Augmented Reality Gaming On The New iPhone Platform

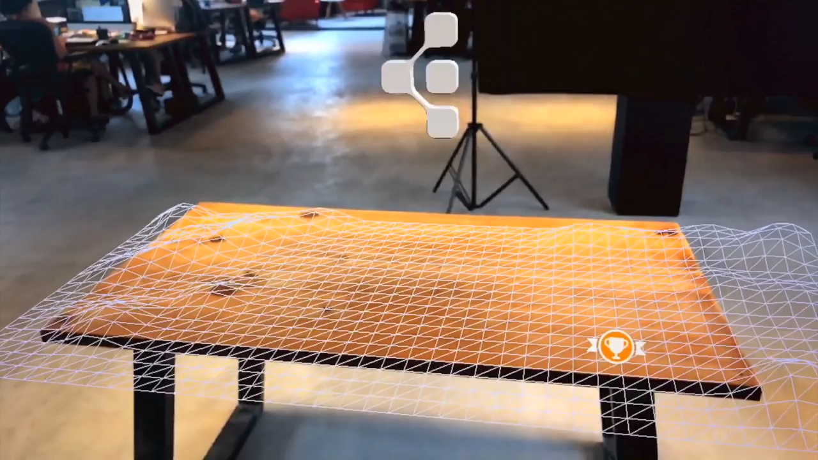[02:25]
You just need the proper phone and the proper space, as opposed to a headset, sensors, and a powerful system.